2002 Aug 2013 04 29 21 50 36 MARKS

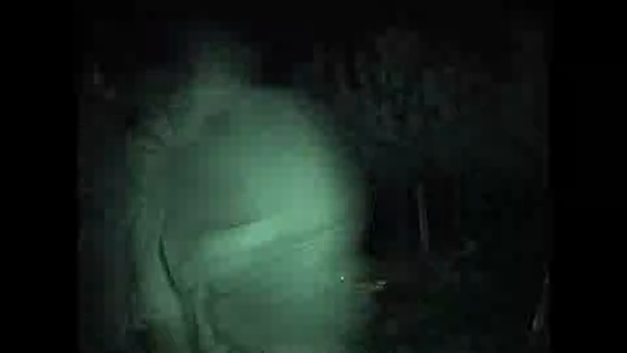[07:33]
Let's look at it. Stay over there, guys. He can be in Port of Bass like 6 a.m.? No, he'll be in Burgio. Oh, wicked. Isn't that wild? Yeah. Wicked. Watch. Stay there, Jody, watch. I just took a picture.
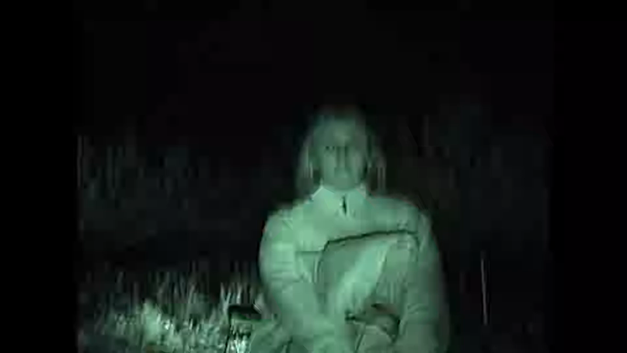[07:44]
God. Night vision, Mom. Took a picture. I just took a picture, yeah. Is that just a digital camera or video too?
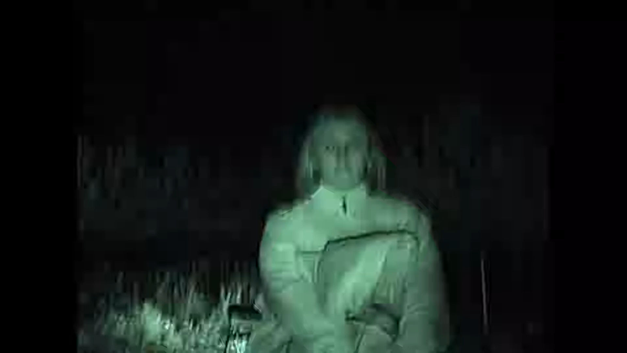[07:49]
If there's something that's walking through the woods. Wow, if you want to go moose hunting at night? That's what you guys need.
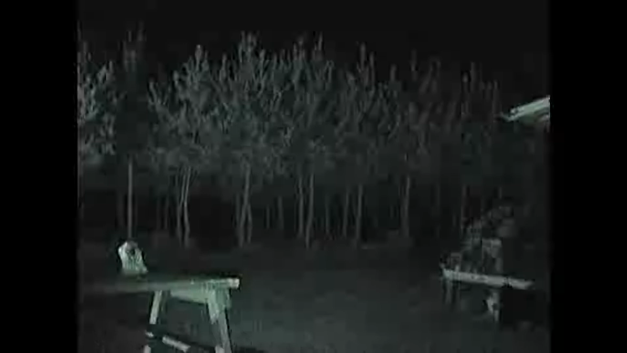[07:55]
That's what you guys need for playing spotlight. That's amazing. Wow, this is, you got it going on.
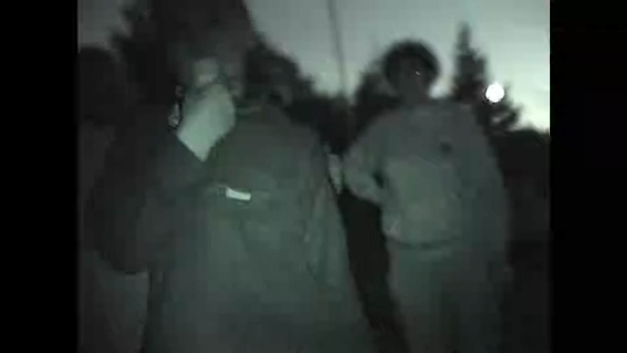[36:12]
Yeah, that picture is well out.
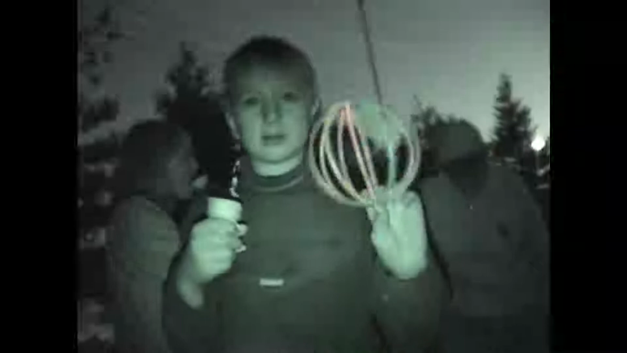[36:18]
It's amazing, really. I don't not jump up and down. Does that come up in color after dark? Cool. That's black and white now.
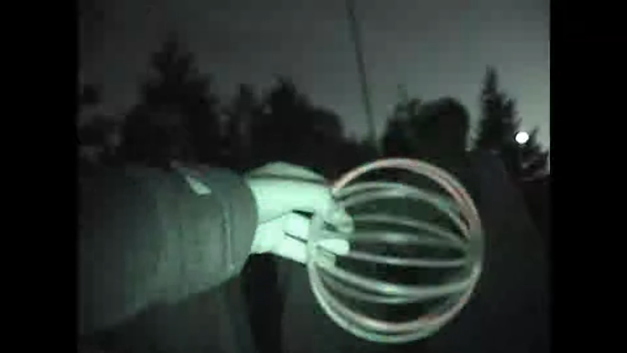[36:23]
night vision. That's night shot deer. It's wicked. That should be color if there's color. But then you go to super night shot.
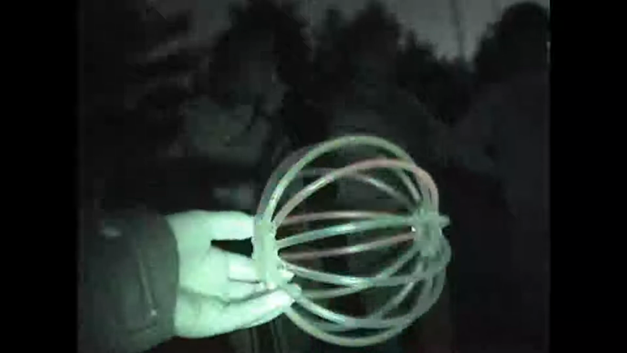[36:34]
Is infrared. Is there color there? Yeah. You see the color? Yeah, I can see the color, yeah. That's the Sony you've got there, isn't it? Yeah, you just bought it only a month ago.
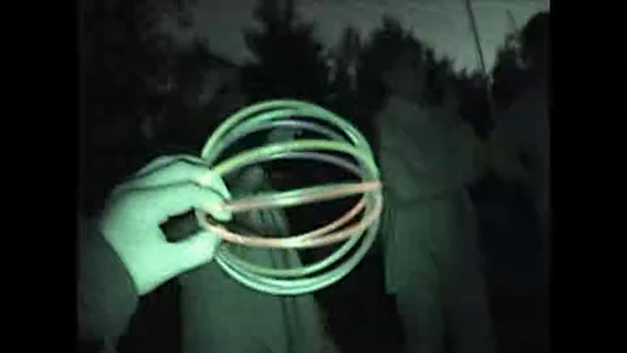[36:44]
What's the model number? Is it even focused there yet? It struggles with the... You can look at it when you're doing it. Yes, it's not coming into focus for some reason. A second there. I remember too far away.